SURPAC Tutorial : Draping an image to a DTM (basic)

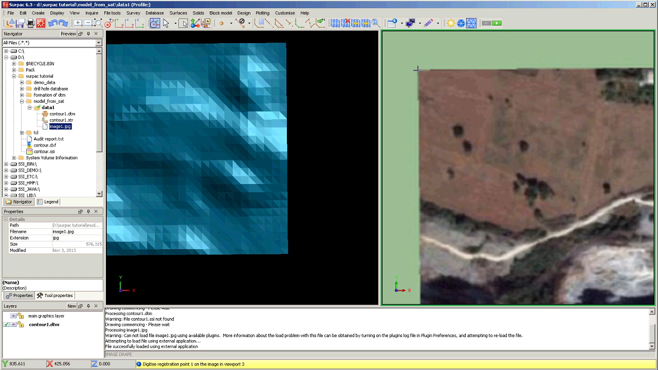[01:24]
and then on the left hand side also choose 3 as 0.1 you have to do the same